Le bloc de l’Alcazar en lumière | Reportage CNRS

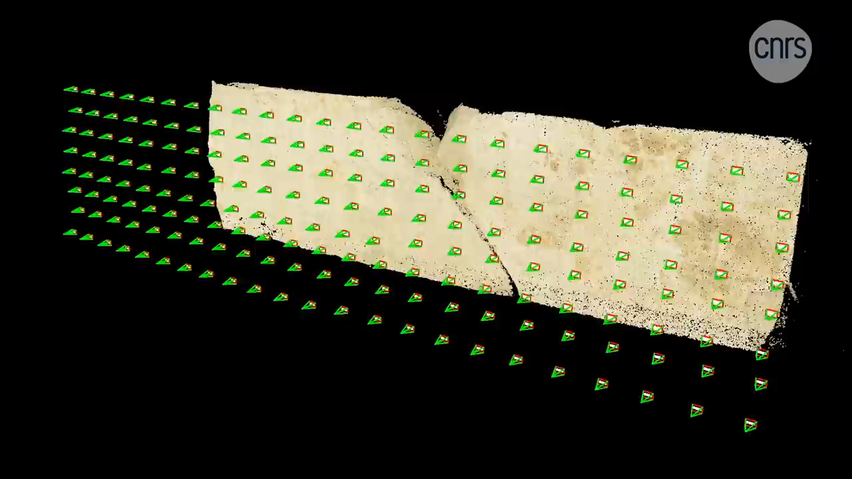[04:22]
Il a fallu ensuite fusionner toutes ces données en utilisant la
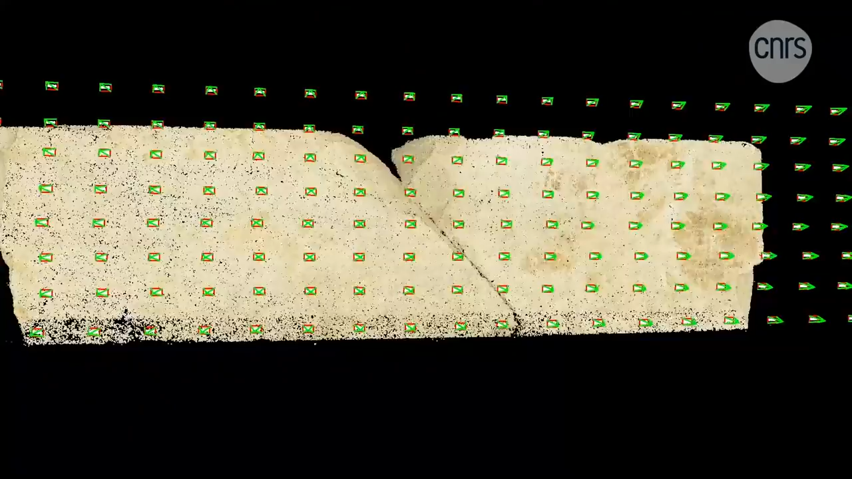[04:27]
photogrammétrie qui permet de créer un modèle 3D à partir de photos.